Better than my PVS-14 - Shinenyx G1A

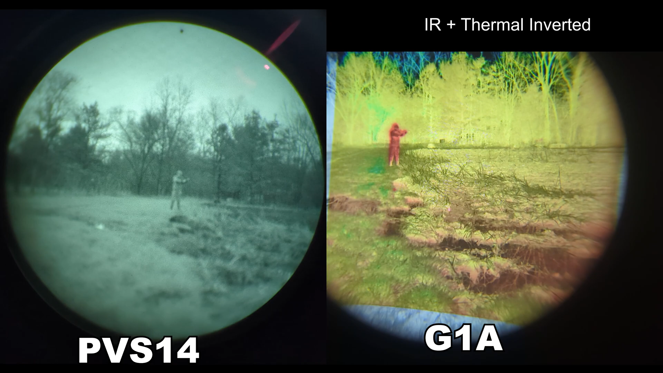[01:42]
I feel like a 640 would be appropriate for this type of device. A 640 really allows you to not only see that something is there, but allows you to identify it.
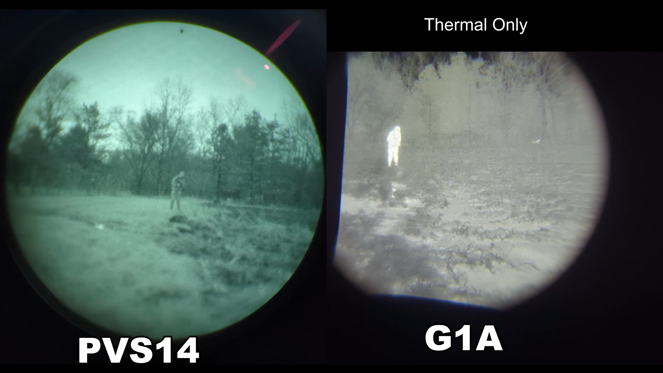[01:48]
That said, the night vision high resolution pretty much makes up for the lower resolution thermal, especially when you overlay the two like this device can.
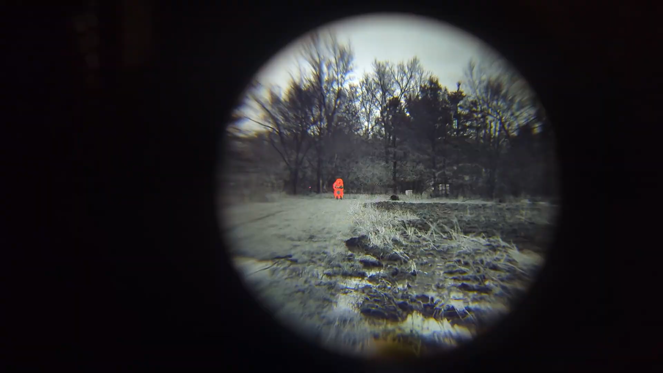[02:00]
Particularly in an outline mode, the low resolution thermal is fine
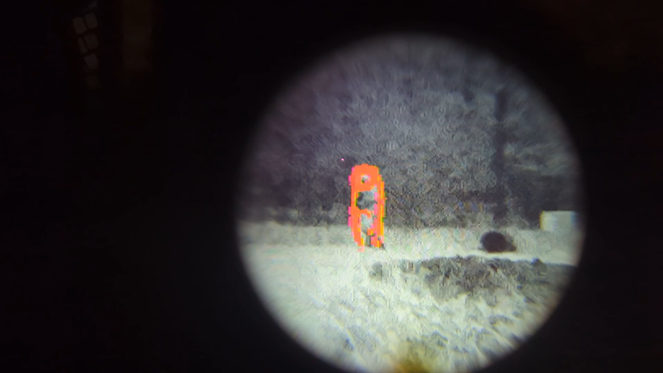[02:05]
when you're just outlining something on a high resolution night vision display.
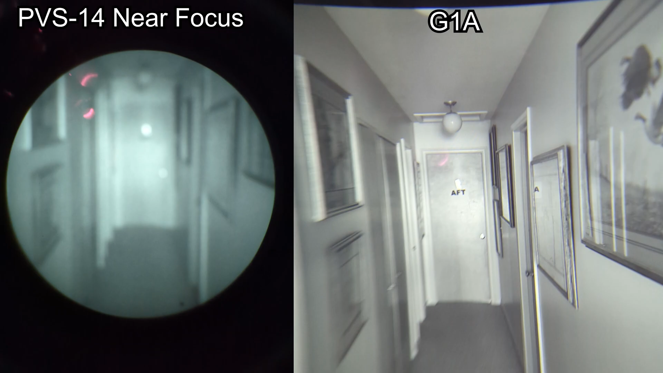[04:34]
So I was able to go from an outside focus, being able to see branches on trees 100 meters away, to inside of a room, and I could read a poster on the wall.
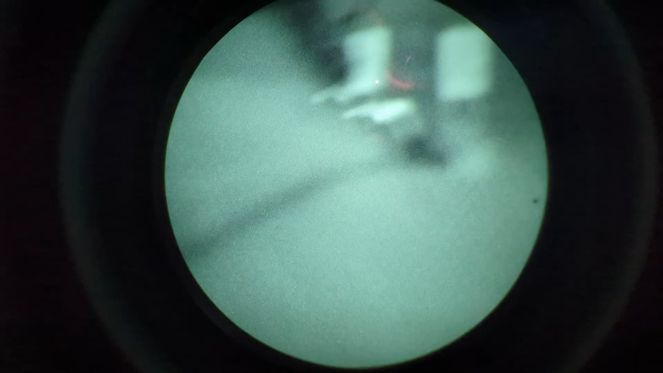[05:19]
It was not a hindrance when shooting a rifle, both passively through the red dot or with a laser.
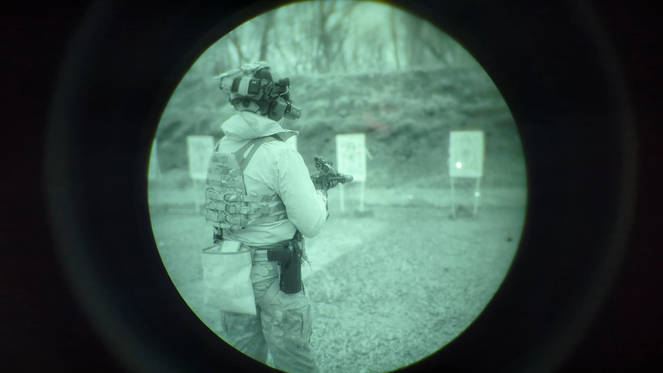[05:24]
I did run into an issue with my pistol shooting.
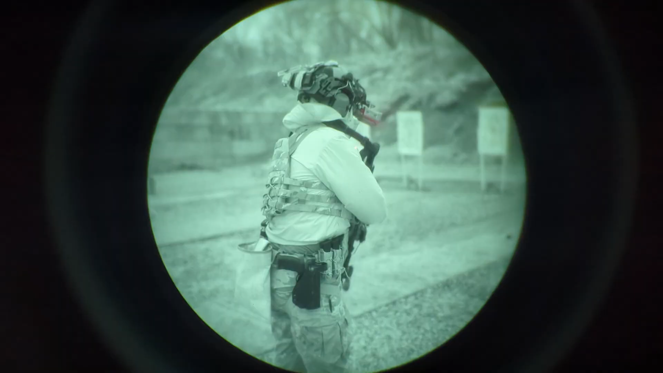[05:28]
When I would passively aim through the dot with the G1A, all my shots were left. I was aiming on target with the red dot.
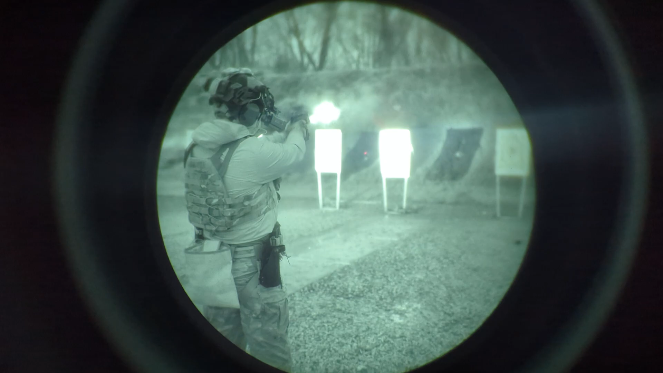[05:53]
Now, this does not apply if you have a laser on your pistol. Both rifle and pistol laser, very easy to make hits under the G1A.
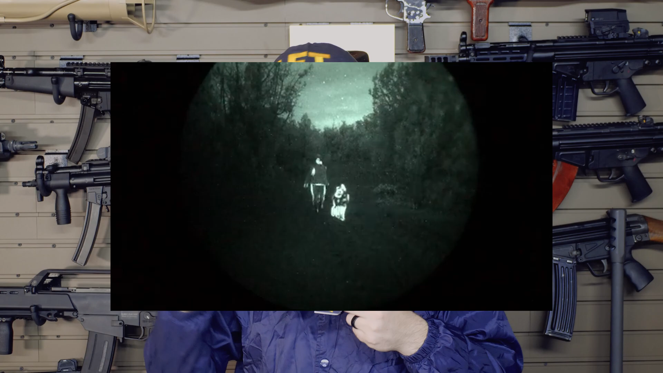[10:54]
and you get a similar thermal outline effect as one of the modes on the G1A. The downside to that is an E-Cody is like seven grand, and the Chinese one's like three.